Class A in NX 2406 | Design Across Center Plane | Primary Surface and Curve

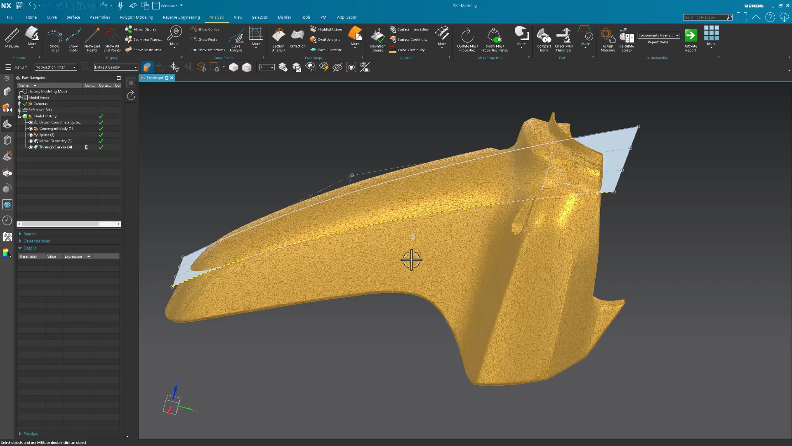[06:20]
Now, I have to modify this surface to puff it up in the center.
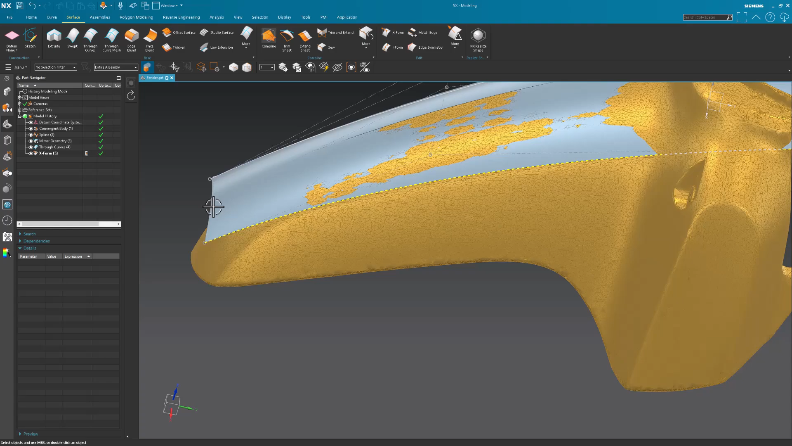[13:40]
And, again, I might play around with it a little bit more and maybe try to get it a little closer up here if necessary. I don't think it would be. You know, maybe play around with what this looks like at that front edge, right? Because the control points, look, there may be some tension on them because of the shape. Rather than, you see how they're going straight up.
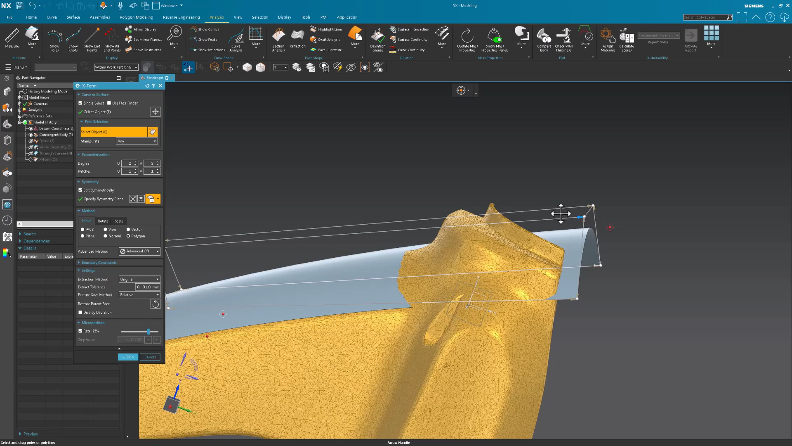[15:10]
Maybe that surface needed that tension to begin with. Okay, maybe you don't want it. Go back to normal. Grab that. Bring that back in. And once again, I'm very, very close.
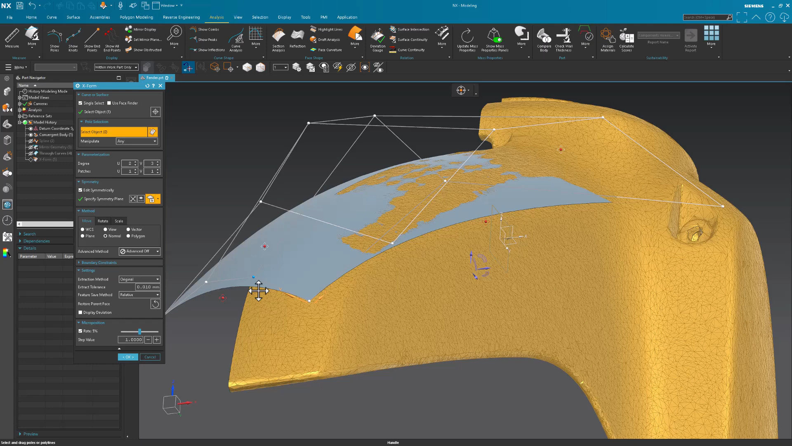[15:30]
Let me go slam that down a bit. Drag this down a little bit.
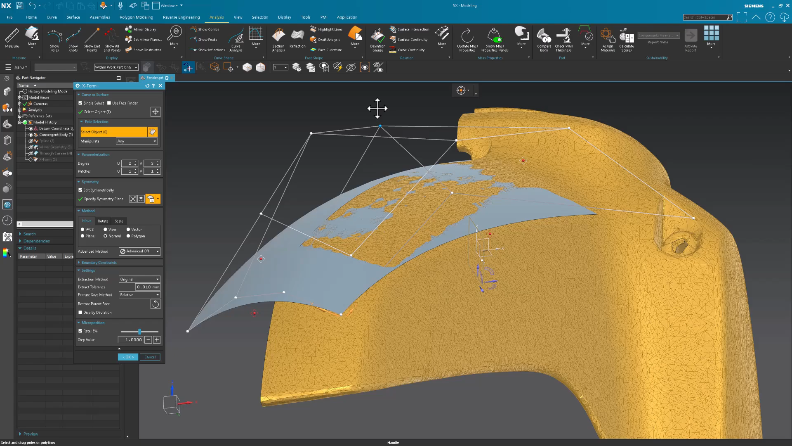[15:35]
And, oh yeah, look at that. Very pretty.
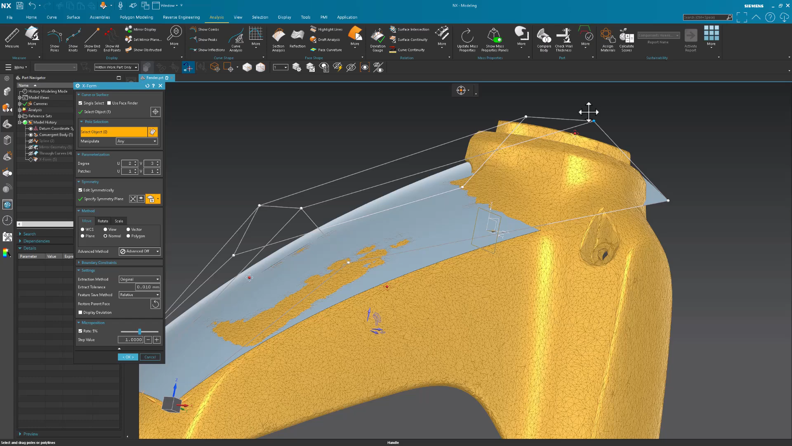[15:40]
Very, very pretty. See, something around there. Again, play around a little bit more.